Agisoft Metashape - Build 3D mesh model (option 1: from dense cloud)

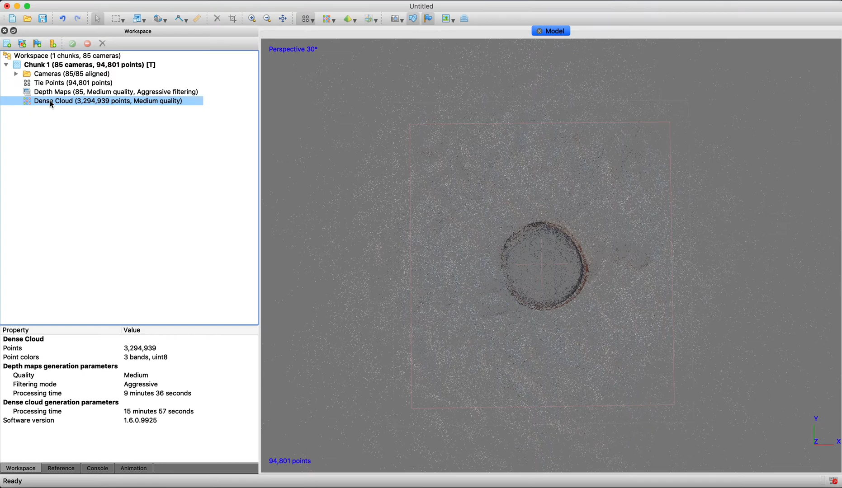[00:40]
on that now the dense cloud shows up you know you want to go between sparse clouds sparse cloud it show still shows everything outside of the box but this is where you see it only generates inside the bounding box
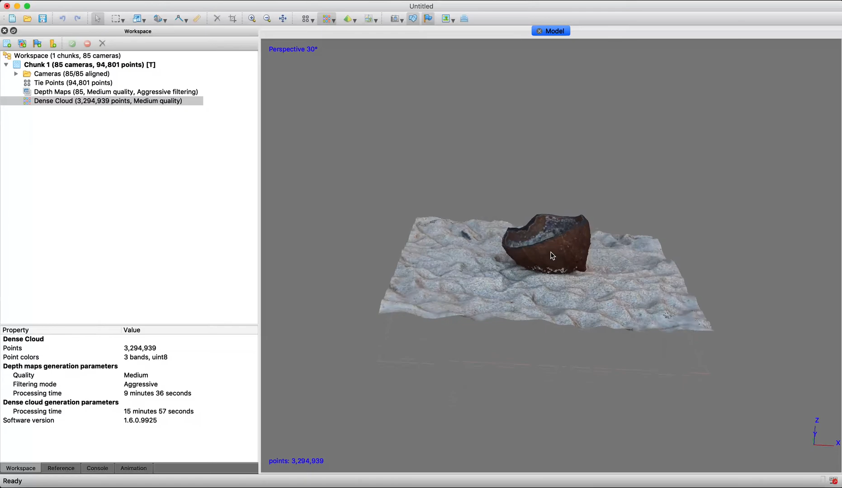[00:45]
so this actually looks pretty good looks pretty clean and you can start to see a lot of the you know even the features in the sand and the coconut and if you zoom in then you can start to see more of the individual points so for the next step for building your mesh model if you go here and workflow and build mesh and then after we'll build texture but when you build a mesh model you can build it now with Metashape's new
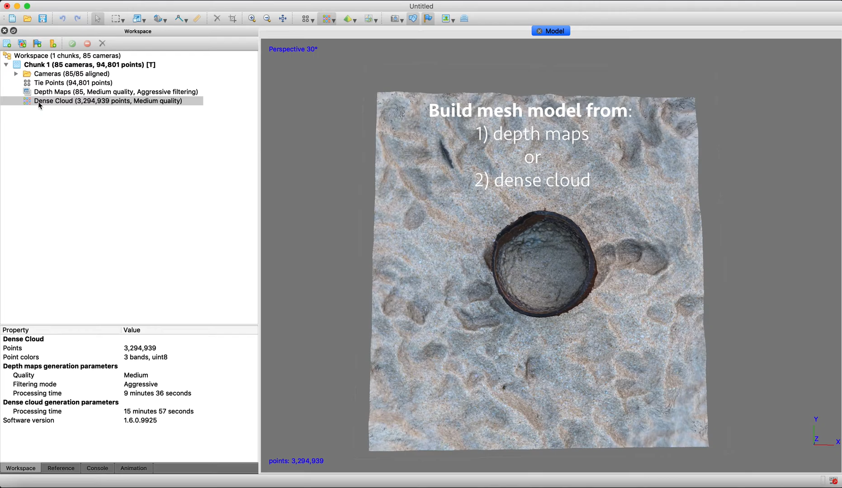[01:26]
release of 1.6 you can build it from either one using the depth maps or two using the dense cloud which is what it was always before
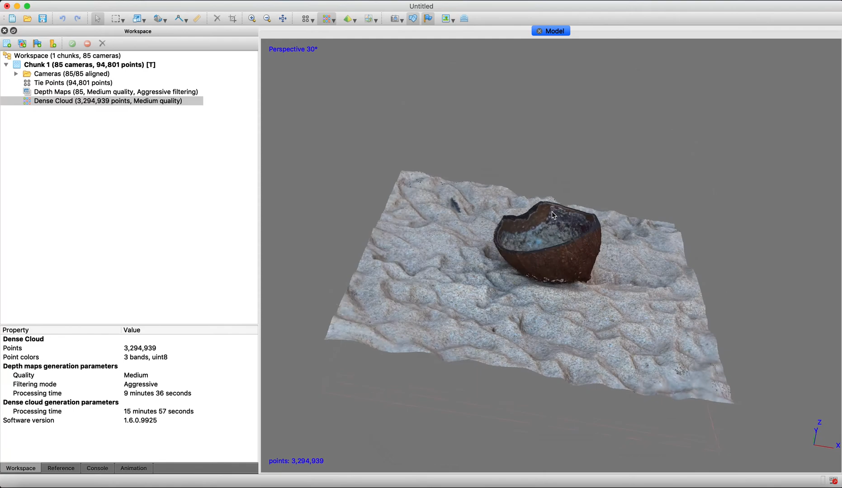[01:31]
so you may need to edit the dense cloud if you plan on
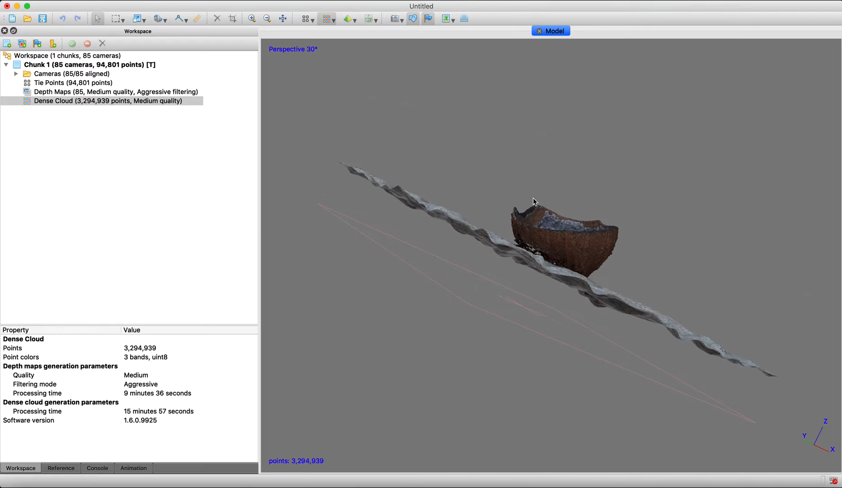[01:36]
building your 3d model based on the dense cloud and if you are not then you don't need to edit the dense cloud but I'll go ahead and show briefly you know a tool some some basic tools that you can use to just edit your dense cloud honestly this looks pretty good
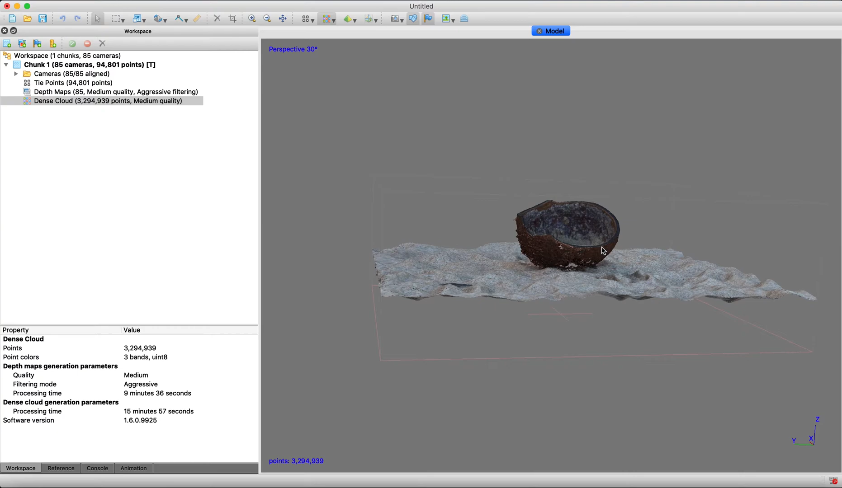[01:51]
okay we see a little spot sticking out here coconut you know see a little say you just want to get rid of this little spot
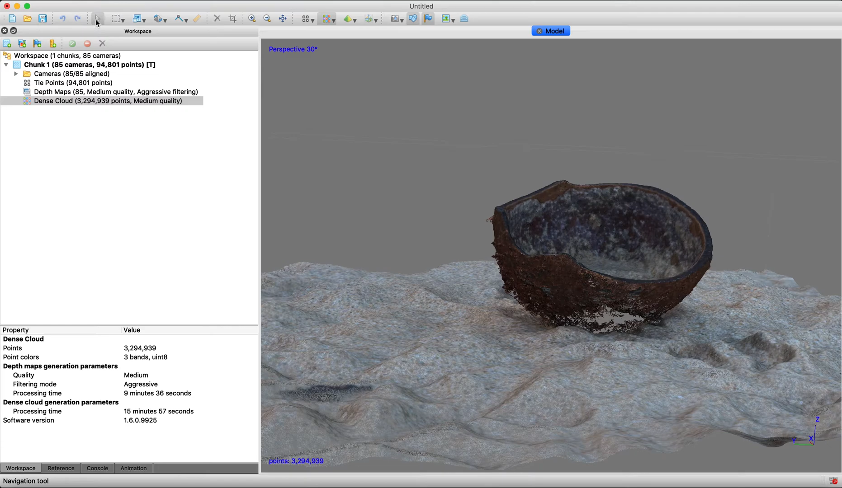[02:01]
you're gonna go up here kind of where the cursor icon is this is where you can rectangle selection circle selection or freeform selection this is where you can select different parts of your point cloud your dense cloud or your model for editing so I'm going to go ahead and select this and then you simply click and hold and you can see it and anything inside this pink shape that you've drawn is highlighted and
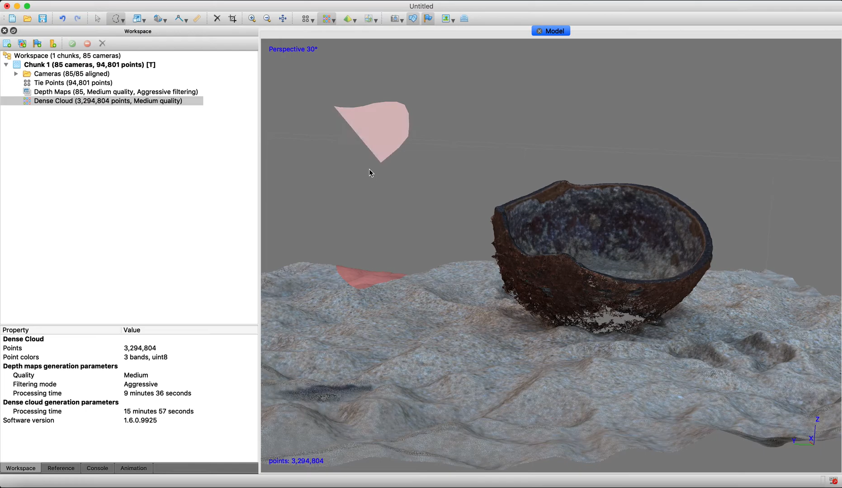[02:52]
real quick let's say you highlighted something and then oops you got this chunk and you don't want this um then just go into space where there's none of your model and just click and drag you know draw again and okay it recognizes there's nothing that takes off that previous selection you know so you accidentally put that okay click and drag in space then it gets rid of it great and then click your cursor again to be able to move around so if you want to edit the dense cloud you know you want to take off that little piece right there you can use this tool to draw or you know you can use the rectangle select
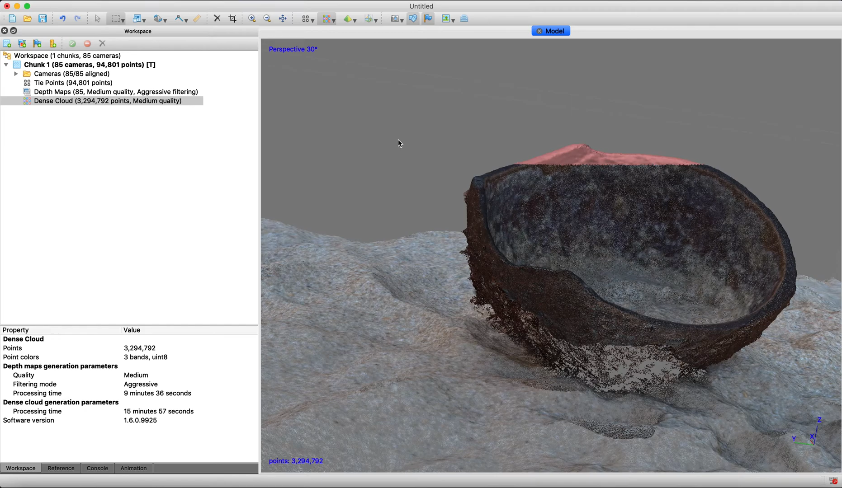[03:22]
if I want to take out you know specific straight lines as well as the circle so you will go ahead and edit this if you're building your mesh model from your dense cloud if you're not you don't need to edit your dense cloud so now that you kind of have inspected your dense cloud and everything looks okay if you want to change your bounding box now is the time to do so we're going to go ahead and go up
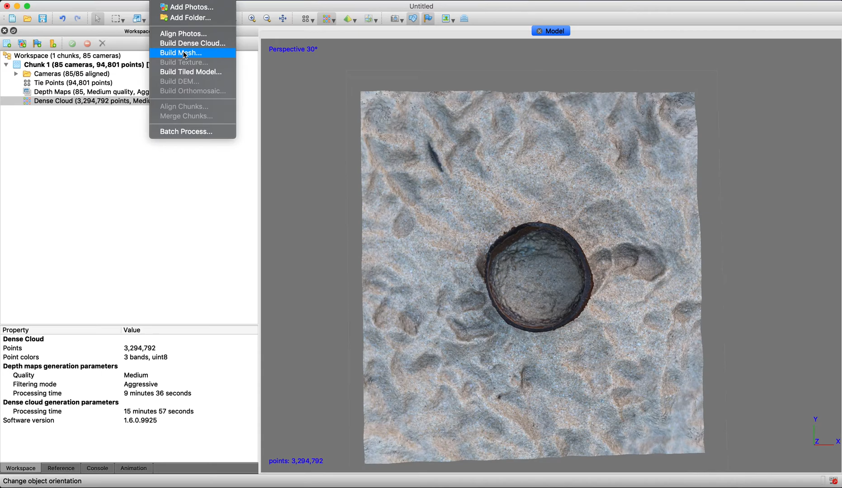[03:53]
to workflow and then go down to mesh and so we're going to see another set of settings for building mesh and so one of the first things now you have the option of do I want to build it oh yeah you can also build it from the sparse cloud you want to build it from the sparse cloud you want to build it from the dense cloud more heavily populated points which means it's going to be more detailed look more realistic but in turn going to take longer or the depth maps
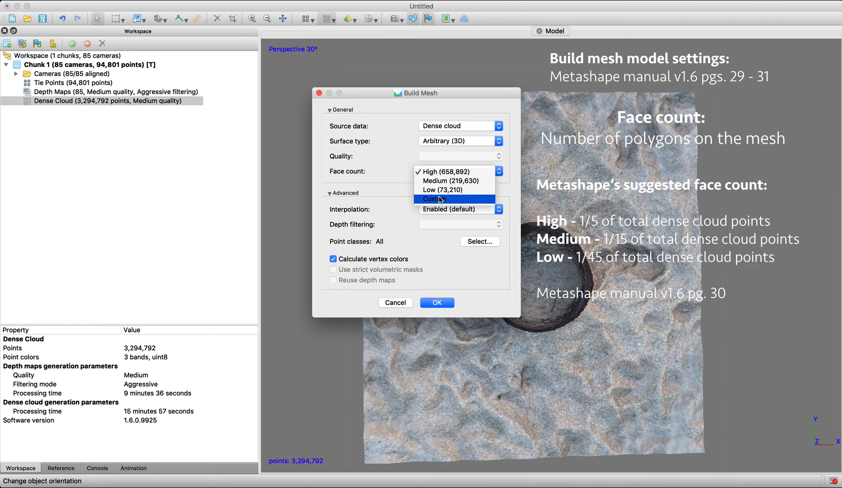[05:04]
it'll process quicker but not look as detailed medium or higher end this is a smaller model I think it's okay to go higher medium so you can select one of those if you want to go ahead and put custom then you can put how many points you want we're just going to go with high so interpolation this is something that
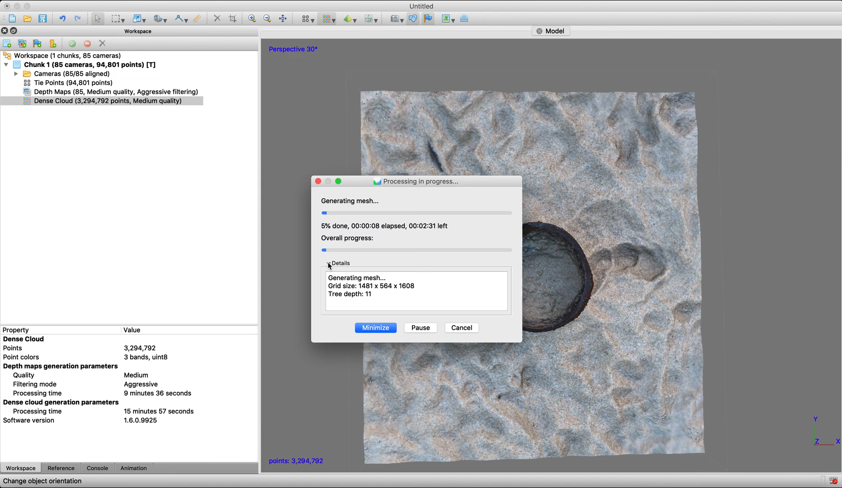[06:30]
medium or low dense cloud phases this could take anywhere from a few minutes to it might even take you know forty five minutes to an hour you